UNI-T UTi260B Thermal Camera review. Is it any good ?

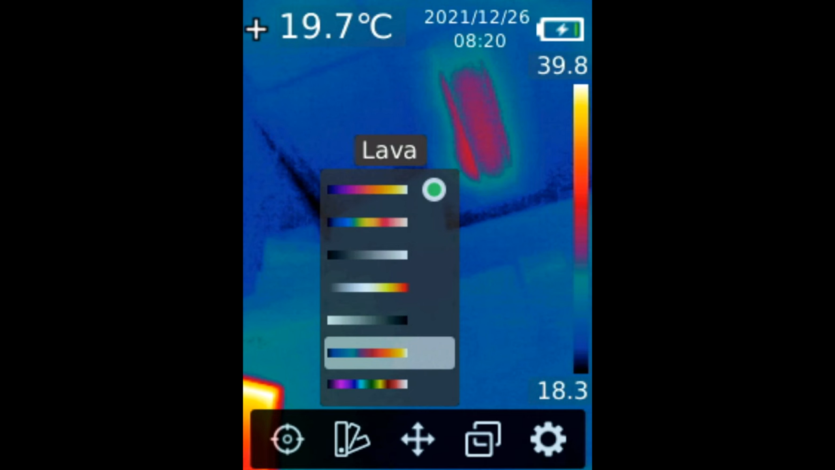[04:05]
On screen: spot 19.7°C
I love lava. Red is hot.
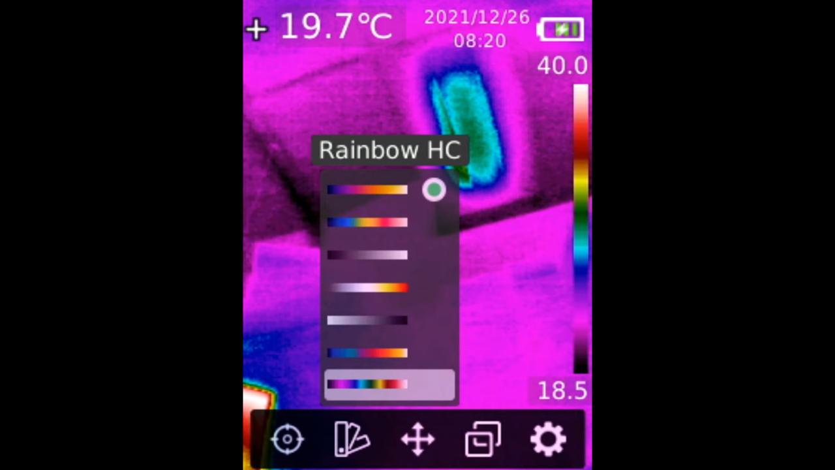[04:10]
On screen: spot 19.7°C
And we have something that looks like this. Rainbow HC.
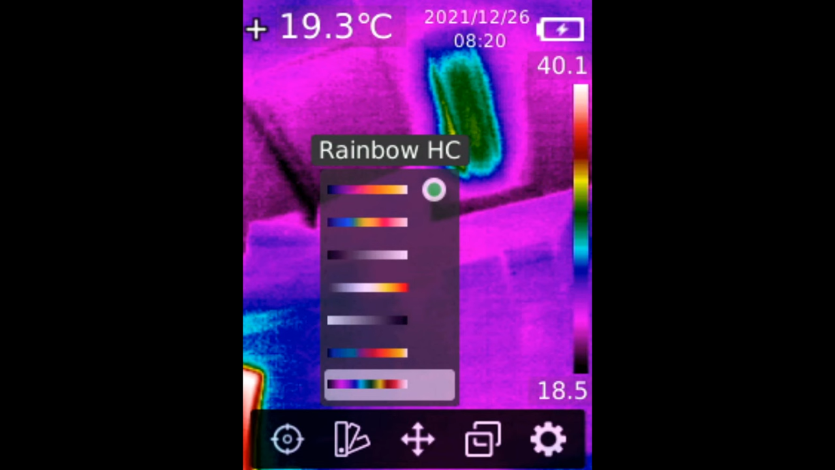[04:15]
On screen: spot 19.3°C
So we have seven different palettes to choose from.
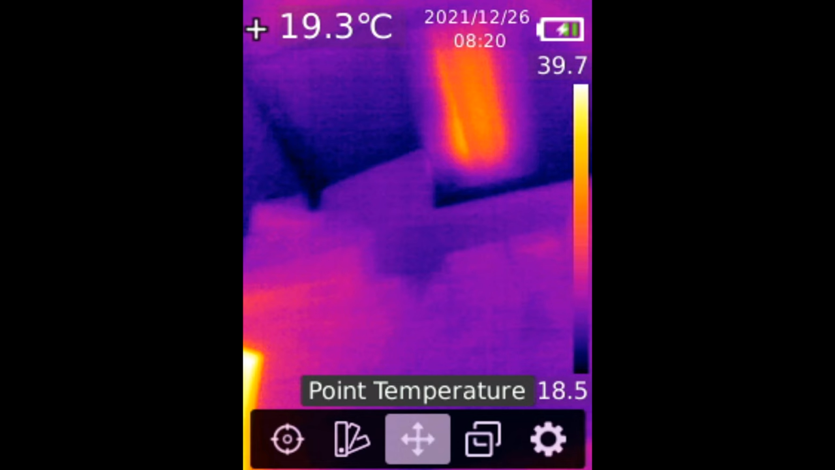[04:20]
On screen: spot 19.3°C
Moving along. We can sample up to three temperatures at once. Let's enable one.
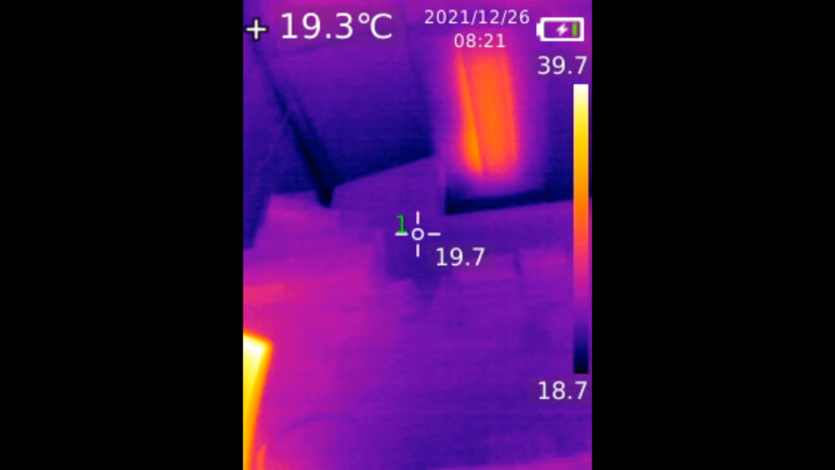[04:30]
On screen: spot 19.3°C
And maybe I can move it up here. Press on set again.
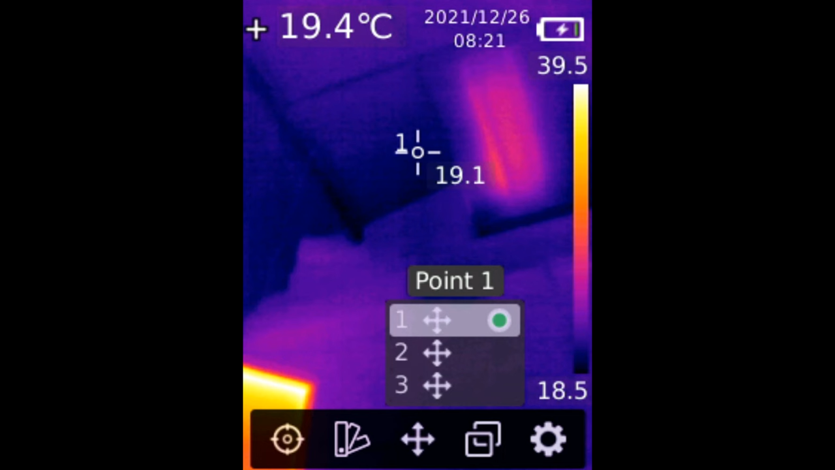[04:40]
And we can maybe enable 0.2. 0.2 and 0.3. So you see now we have three points on the screen. We can sample temperatures on three different areas. Okay. I can move the point to the left, right, up and down. So on and so forth.
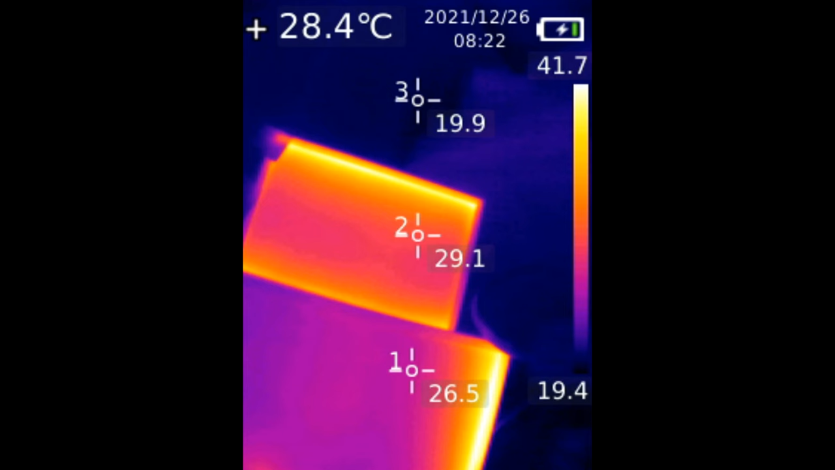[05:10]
On screen: spot 28.4°C
I never need to sample more than one point at once. Let me turn all three points off.
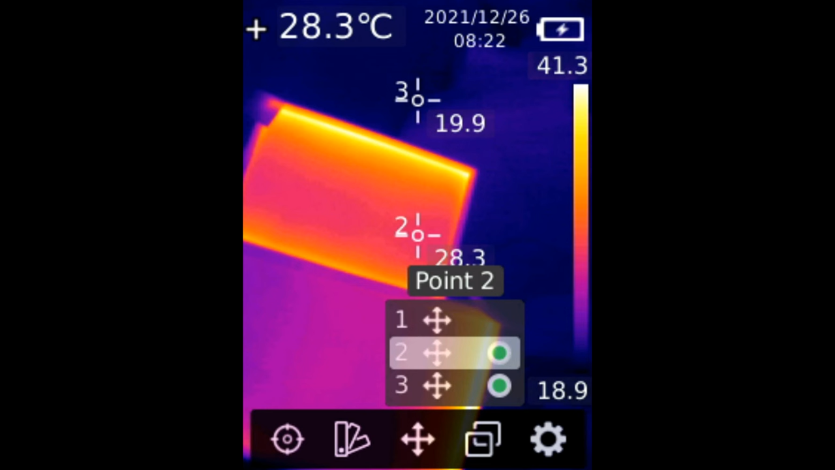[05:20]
On screen: spot 28.3°C
And three. Image mode. We have thermal.
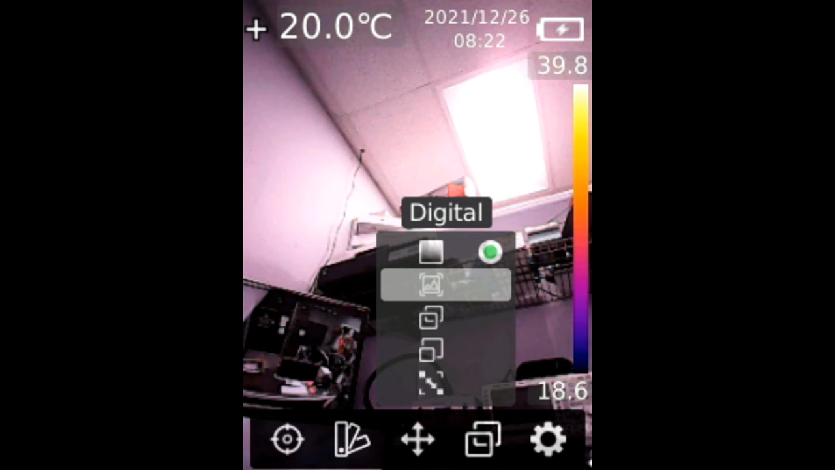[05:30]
We have digital. So we're just seeing a camera and not a thermal camera.
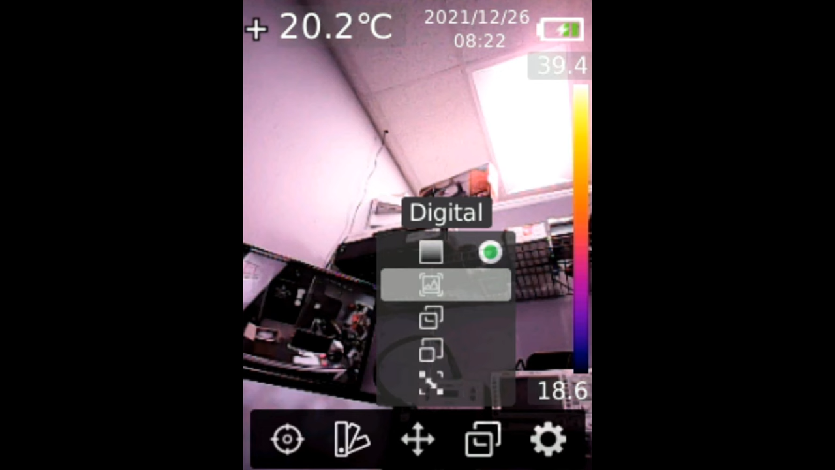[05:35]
And we have fusion.
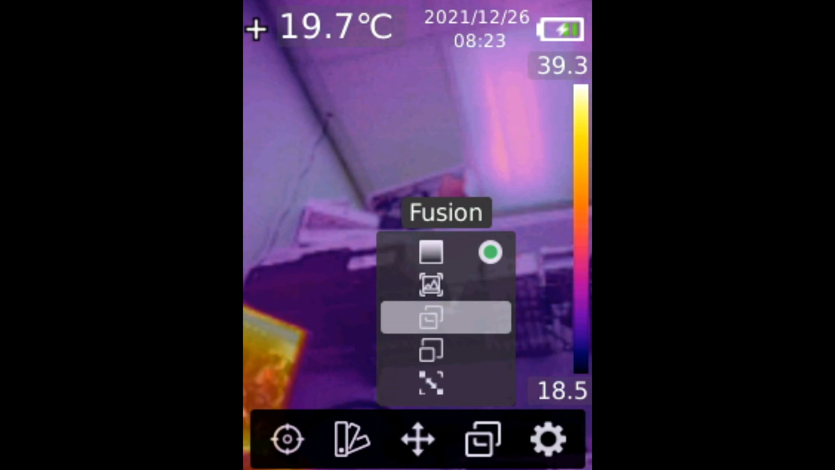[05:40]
On screen: spot 19.7°C
It's a combination of a real image and a thermal image. Picture in picture.
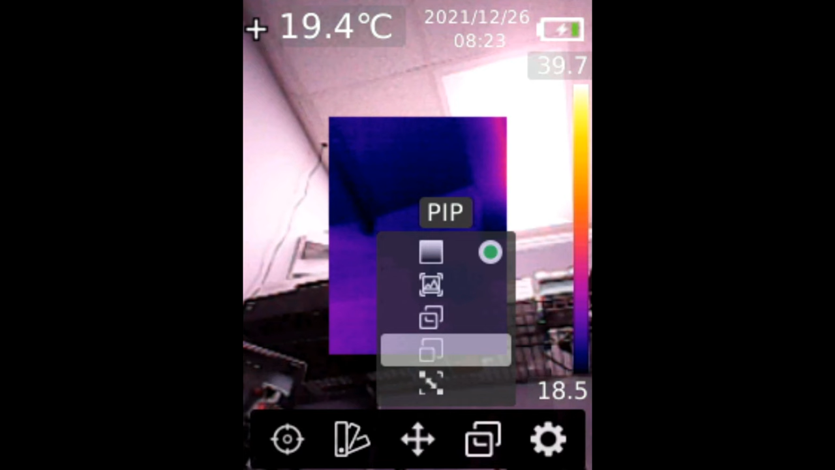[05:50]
On screen: spot 19.4°C
So the digital image is in the background and the front image is the thermal image.
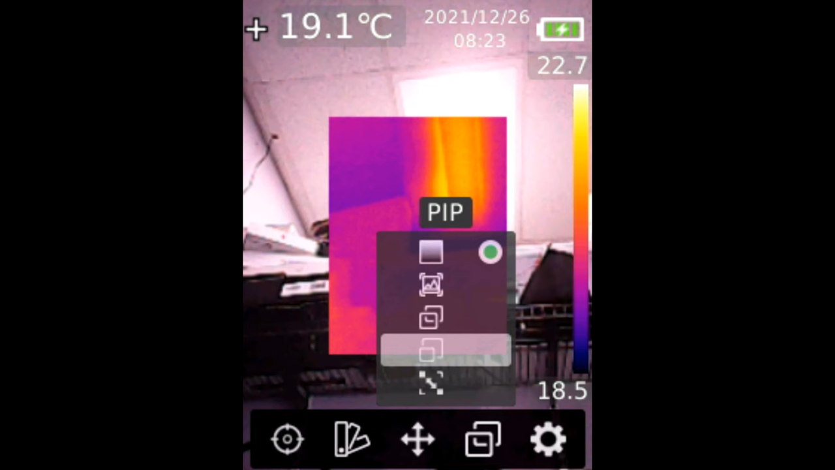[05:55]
On screen: spot 19.1°C
You see the light is up there. And we can tell.
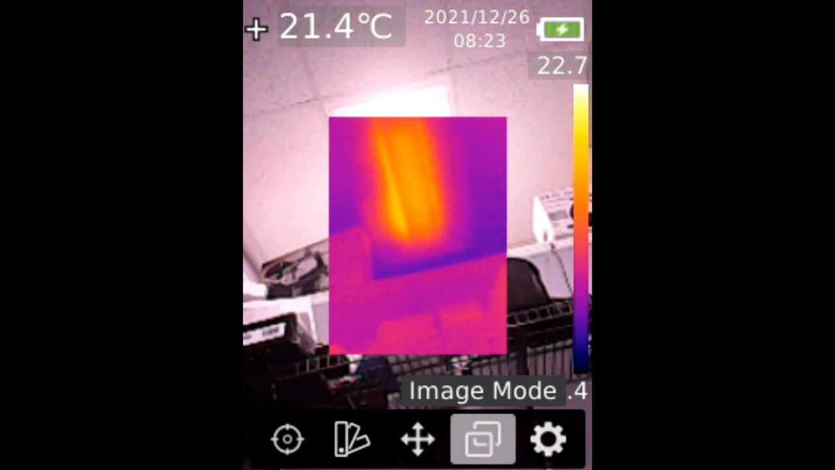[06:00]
On screen: spot 21.4°C
The light is hot. So we are seeing both digital and thermal.
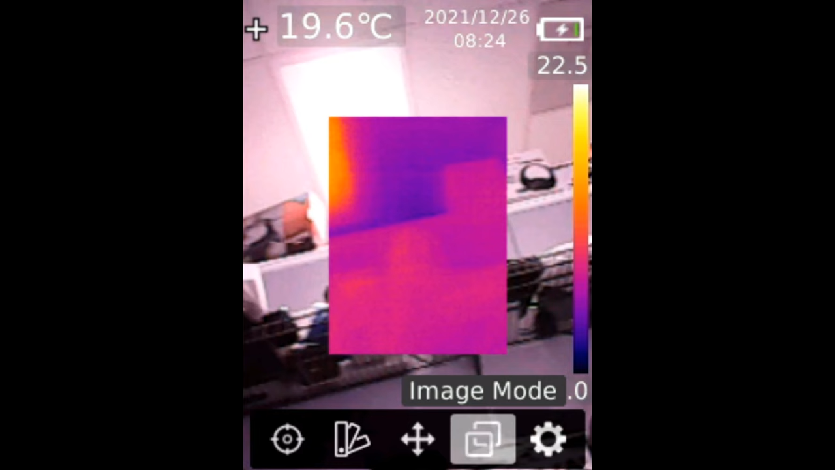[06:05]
On screen: spot 19.6°C
And then we have alignment.
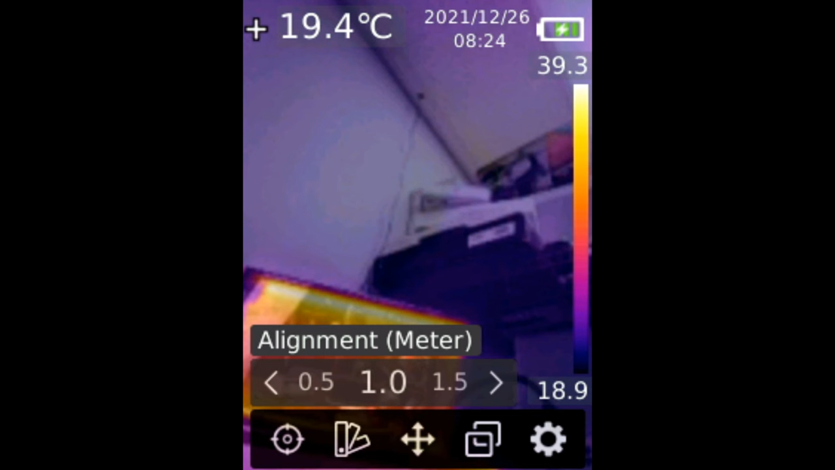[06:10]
On screen: spot 19.4°C
We can align digital with thermal. If the alignment is not proper, we can do it from here. How far are we from the object? We can choose. But I do not need to use this.
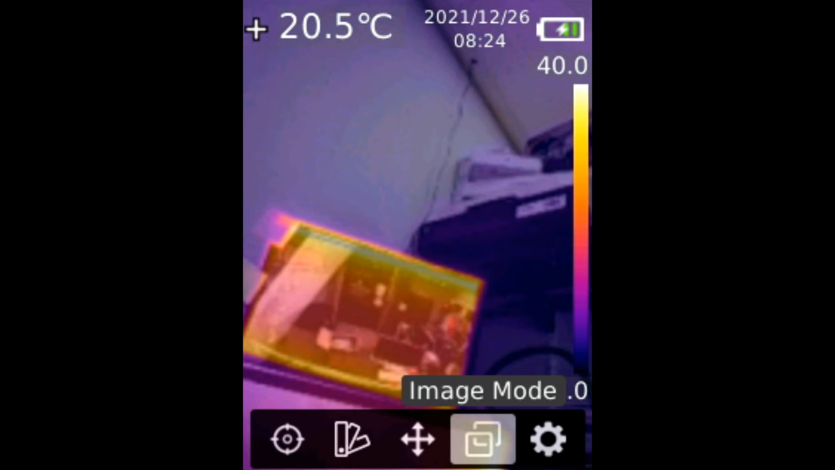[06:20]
On screen: spot 20.5°C
Let me go back to thermal.
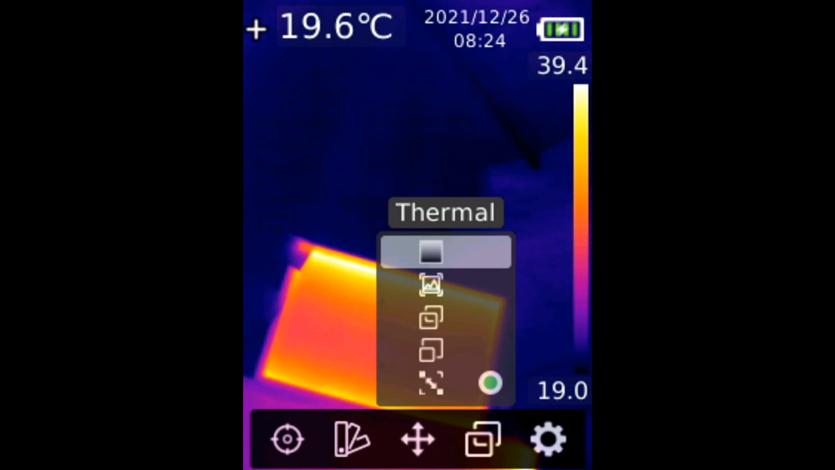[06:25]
On screen: spot 19.6°C
I mean a lot of options in this camera. $395 for all this camera. The ruggedness of the camera. The high quality feel on the camera. The software. Picture in picture.